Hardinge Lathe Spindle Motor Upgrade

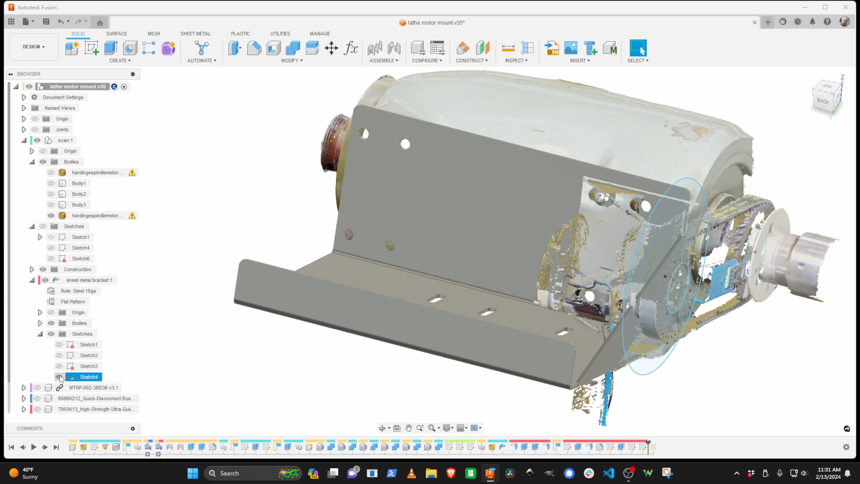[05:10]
So here's the sheet metal bracket that I worked on. And it has a support brace here
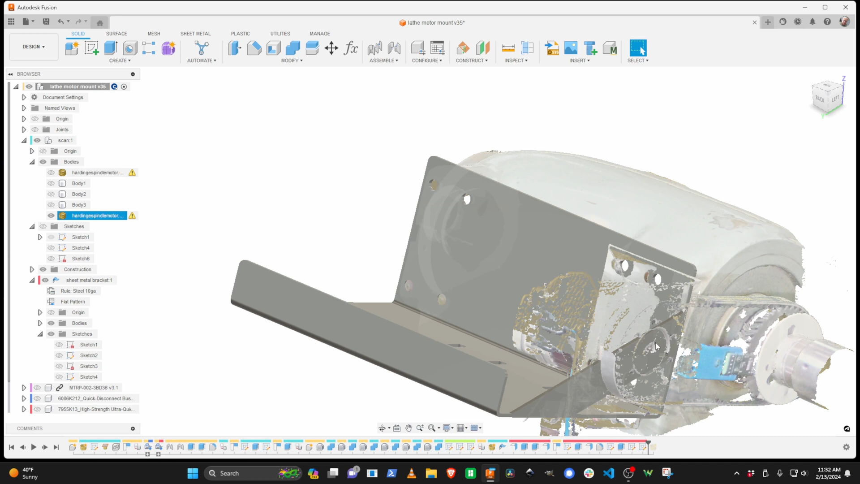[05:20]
because the optical encoder that's hooked onto the spindle motor,
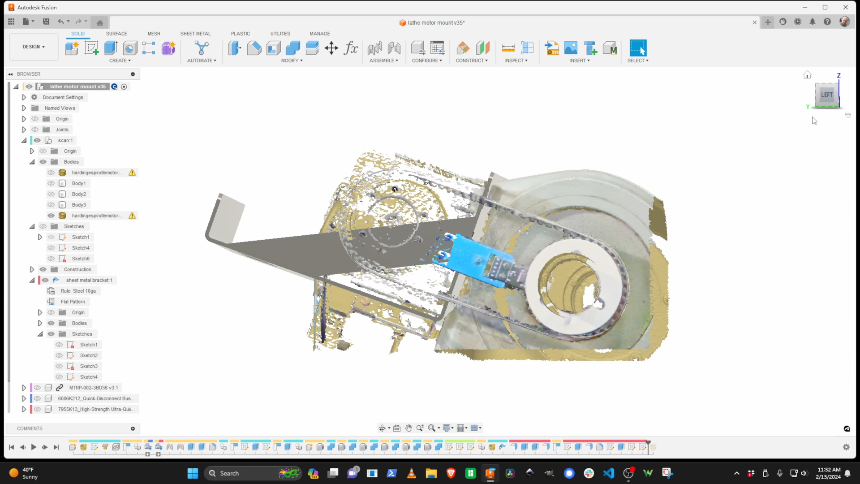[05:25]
or the spindle itself, is this little board here.
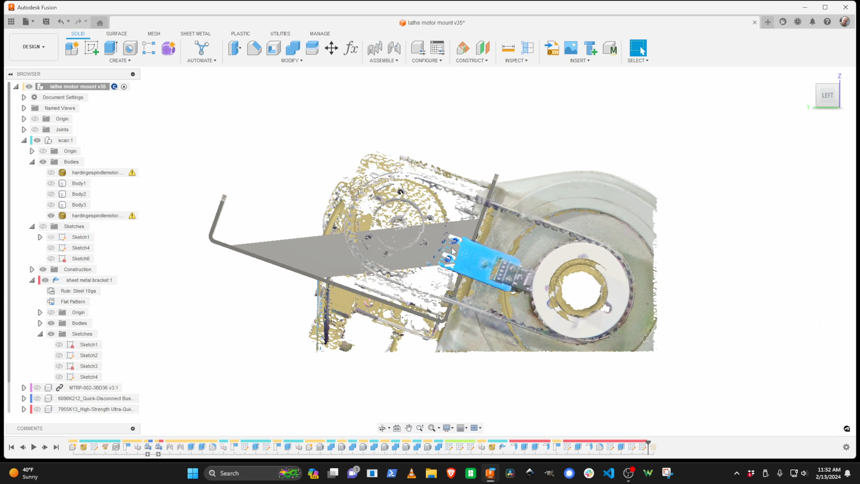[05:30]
And it needed a mount point so that that thing could mount back onto something.
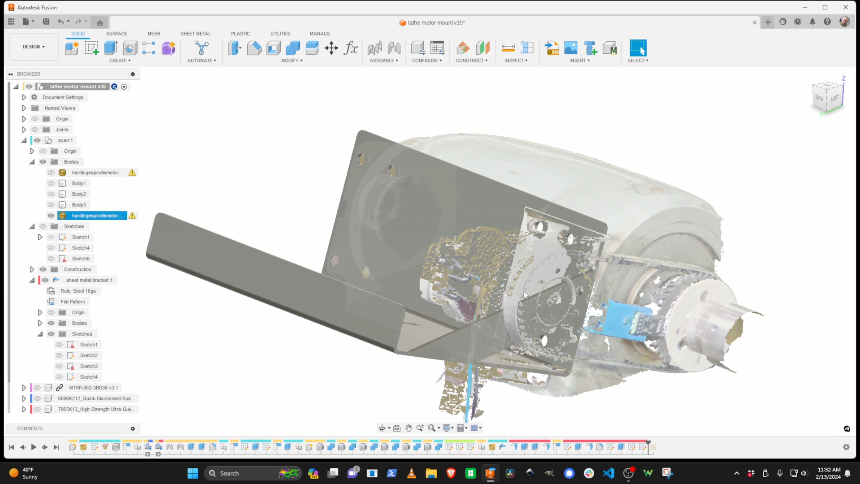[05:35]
So I'll go ahead and turn on all the components over here, including the motor,